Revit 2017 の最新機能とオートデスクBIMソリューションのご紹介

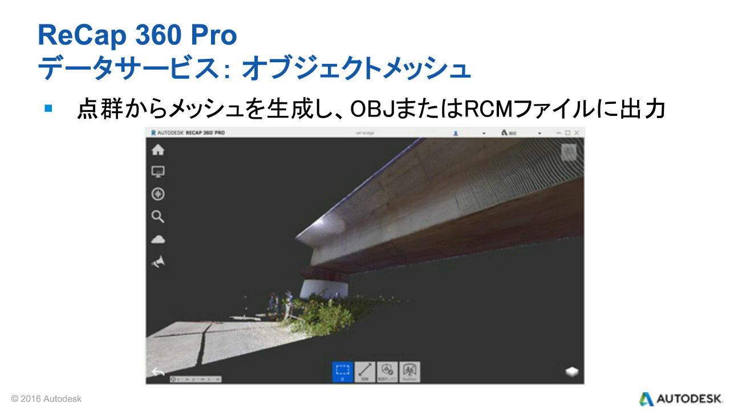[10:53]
キャナーで撮った天群データをですねRECAP360プロで表示しているものになりますドローの橋脚の部分の天群データなんですけどもこれをですねRECAP360プロでメッシュ化したい範囲をこういったボックスを使ってですねこの部分
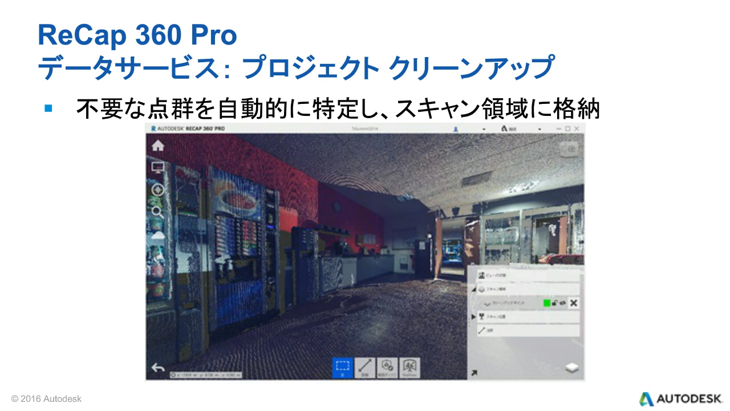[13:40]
納されていますこれを削除するあるいは非表示にすることによってこういったよりきれいなですね天群データに生成してあげるということがこのRecap360 Proのほうでですね行っていただくことが可能ですこのRecap360を使った一つの事例としてですねこのTurner Fletcherという会社さんが行った事例なんですけども
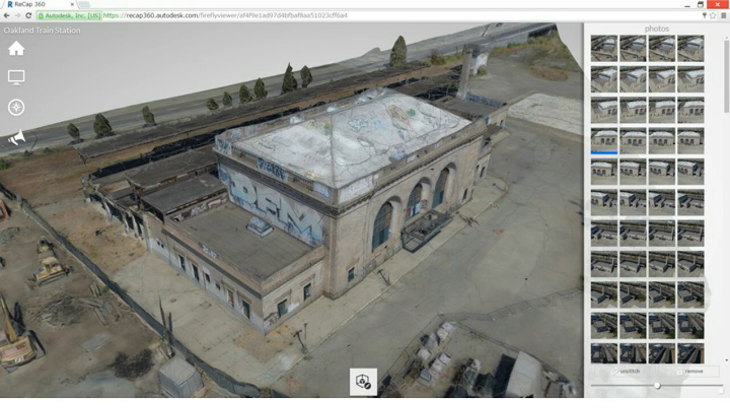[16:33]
この結果なんですけどもこのデータがですね実はさっきのGPSの情報を利用した形でデータが生成されていますこうして作られたデータは指定したファイル形式でダウンロードすることができるようになっているわけなんですけども
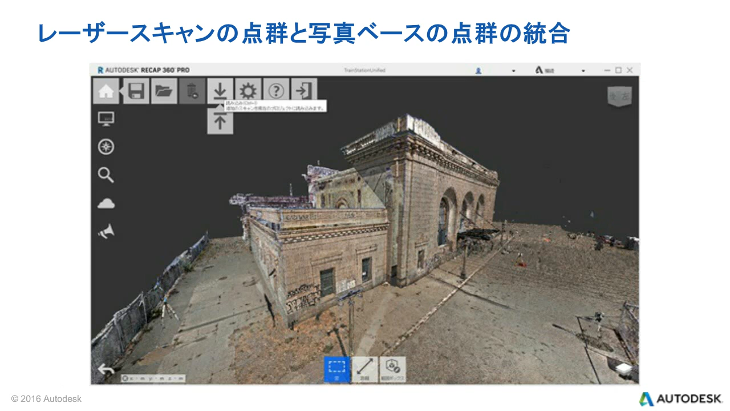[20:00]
生成された天群データをですねRecap360 Proの方に挿入していただくと
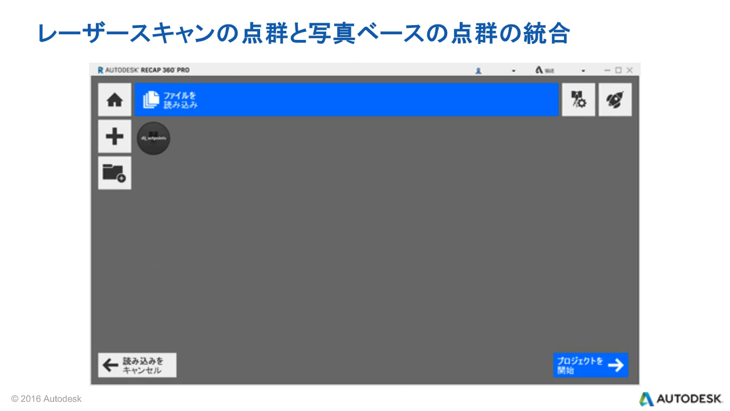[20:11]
こんな形で画面が進んで
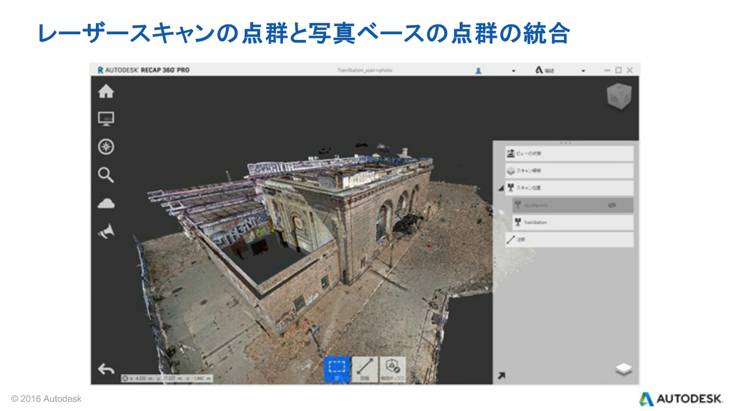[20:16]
このレーザースキャンのデータにですねフライのデータを重ね合わせることによってこういうふうにですね例えば地面から取ったレーザースキャンのデータをですね建物の天井部分が映らないのでさっきみたいに真っ黒になっているんですけどもその柄の部分もフライでですねUAVで取って補った形の天群データを生成してですねこんな形で統合して活用していただくことが可能です
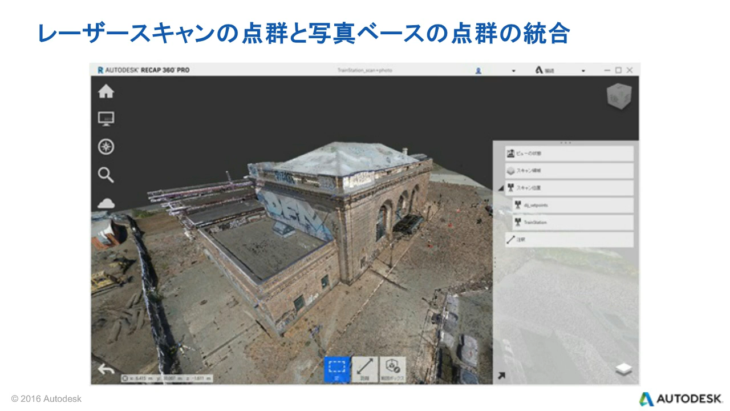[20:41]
そして次は計画段階でより初期段階でですねコンセプトのモデルを作成するといったソリューションの部分なんですけども